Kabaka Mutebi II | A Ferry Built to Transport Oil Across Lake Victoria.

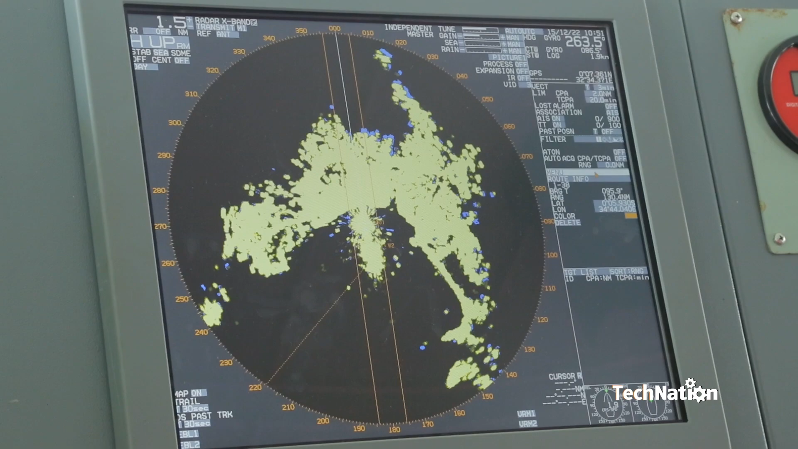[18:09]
is this also what helps you to know there is a rock in front of me but the most important